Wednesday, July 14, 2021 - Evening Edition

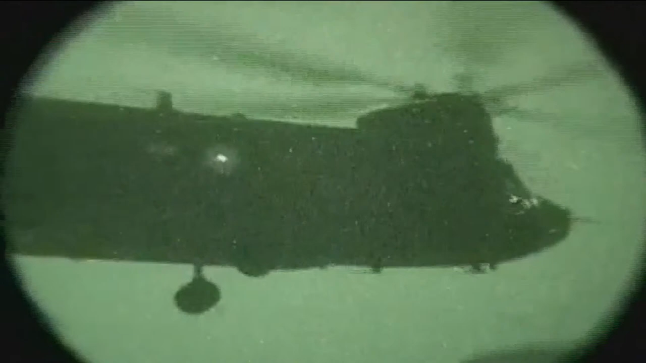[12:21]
says the landing zone was only large enough for the giant Chinook's rear wheels to touch down.